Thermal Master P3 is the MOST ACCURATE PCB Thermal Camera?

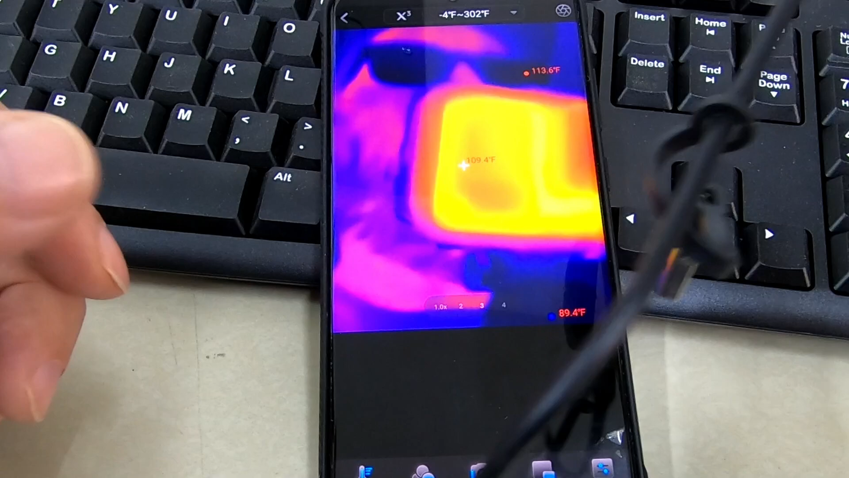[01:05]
On screen: max 113.6°F, min 89.4°F
Now, I use it for finding hot spots on circuit boards and so forth and TV boxes and off-grid solar systems and just a lot more.
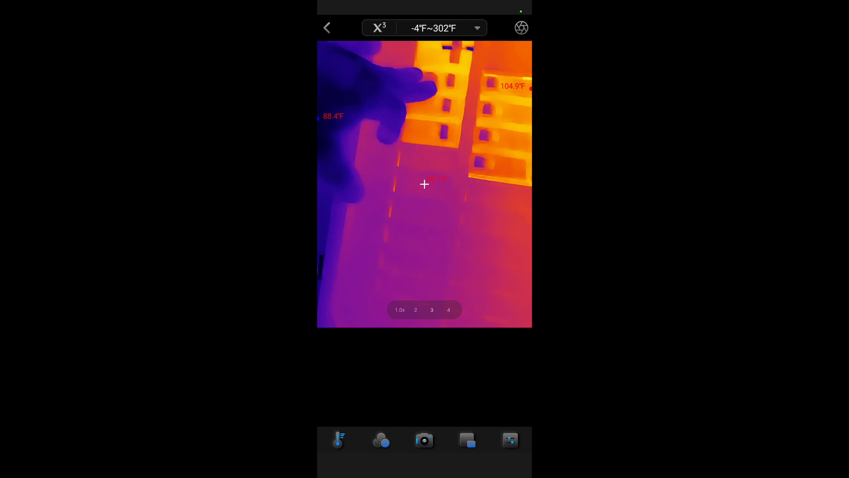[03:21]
Some get a lot warmer because like that one runs the air conditioning and so that's going to pull a lot more load.
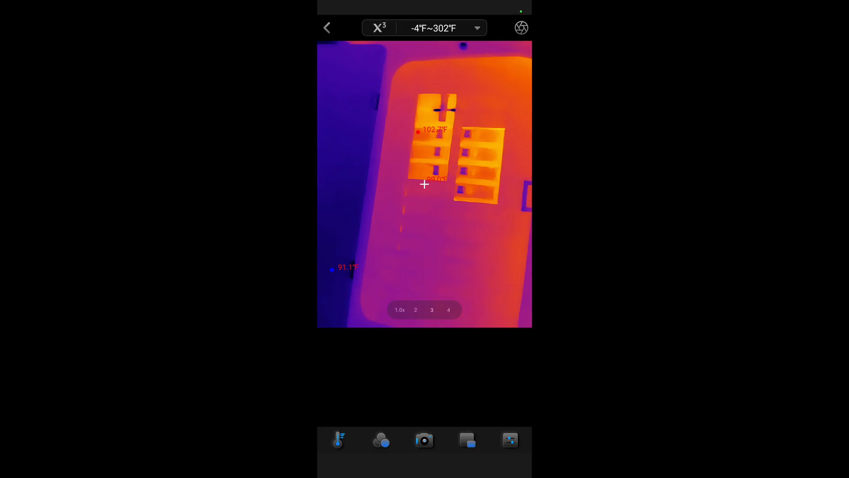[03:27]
The rest are like 15 and a half and so forth. Another cool thing is finding pests, okay?
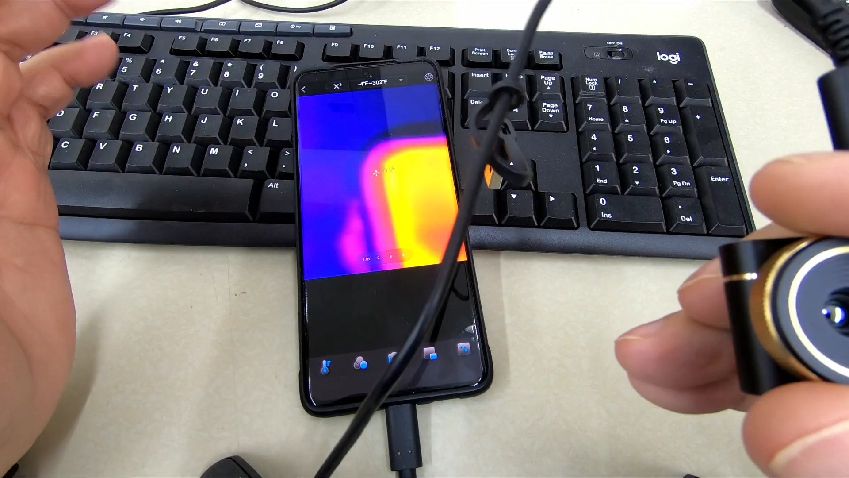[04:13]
Now, you can see it's catching the camera, catching me, and catching up top.
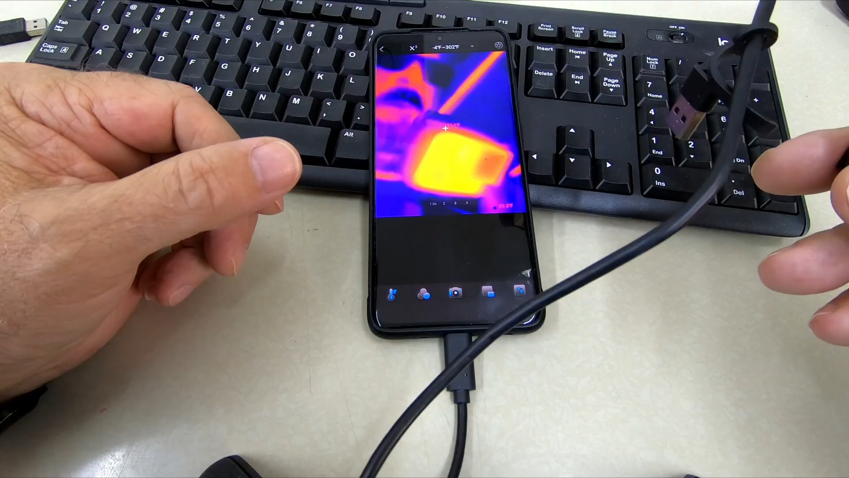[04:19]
And it's a huge deal. It allows you to get incredibly detailed close-up shots and things like a circuit board.
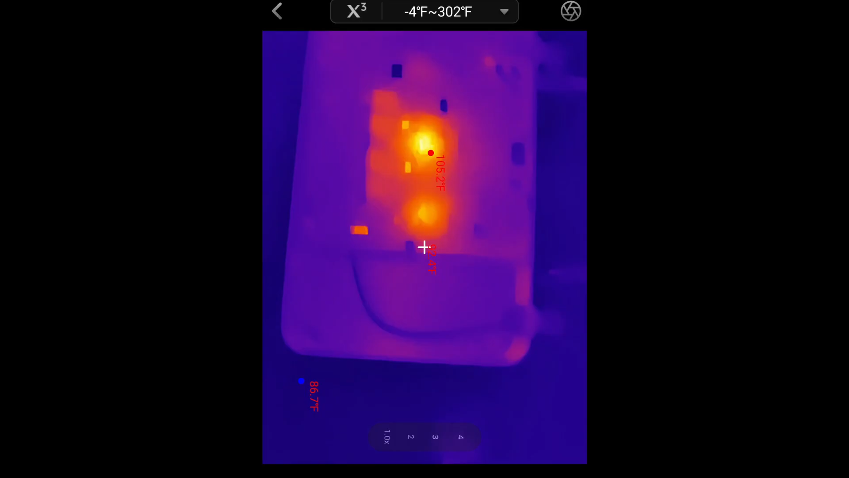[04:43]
On screen: max 105.2°F
As you can see right from the start. Yep, that's where our, on our TV box is the processor. And it's lighting up right now.
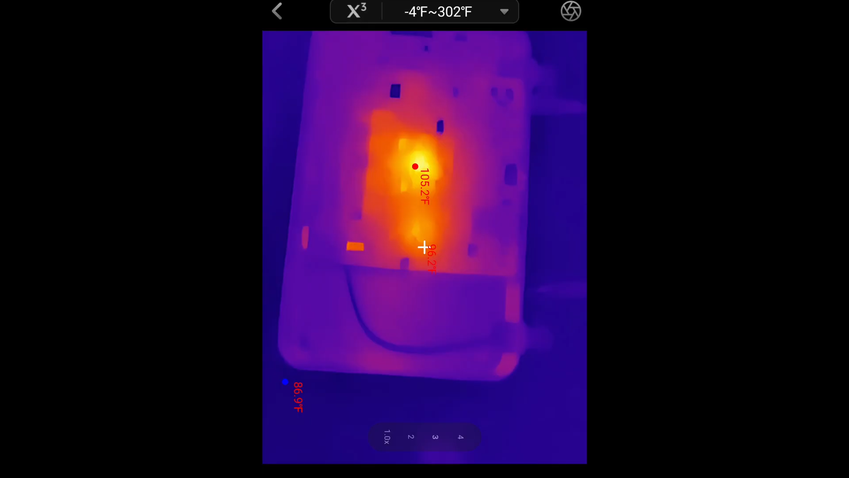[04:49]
On screen: max 105.2°F, min 86.9°F
104, 105 degrees. If I put some stress to it, I'm sure it'd do more than that.
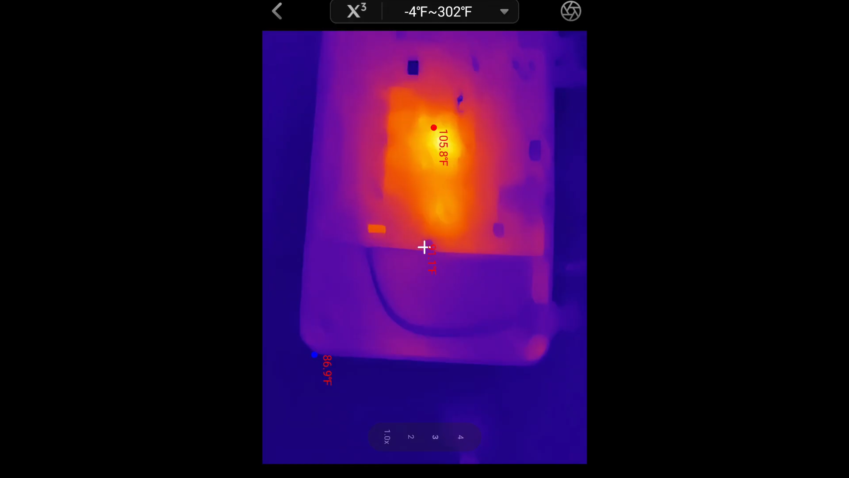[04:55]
On screen: max 105.8°F, min 86.9°F
But yeah, knowing that this and how it's coming in and so forth, I can find out different things.
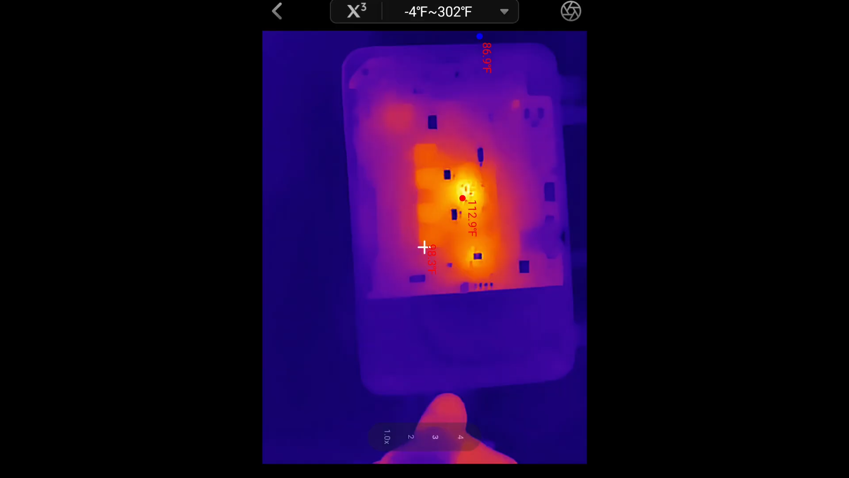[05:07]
if there's anything added on or so forth.
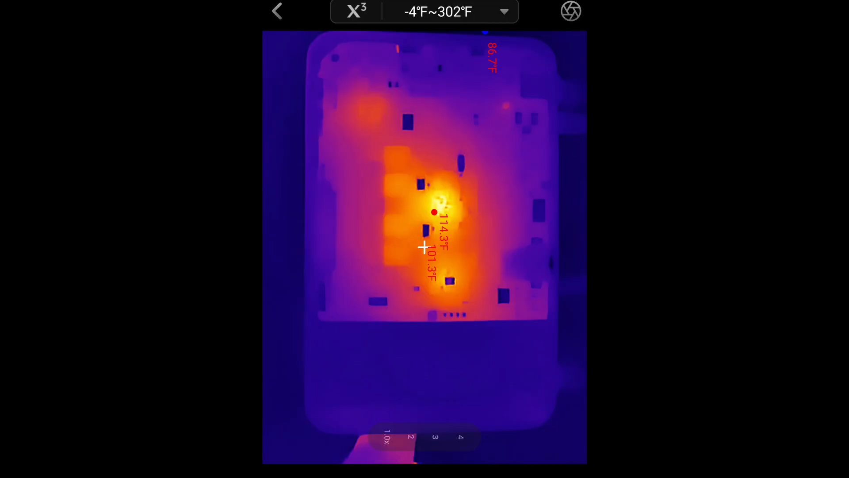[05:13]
I mean, that is such a nice picture too. You won't find this feature on many other smartphone thermal cameras.
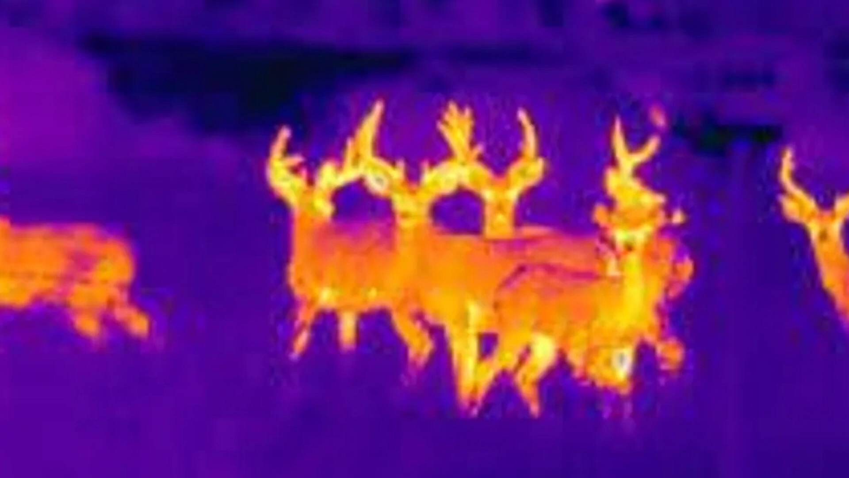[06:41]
At night, where you can't see anything except through the thermal camera. But you can put your head together and think of all these things that this may do for you.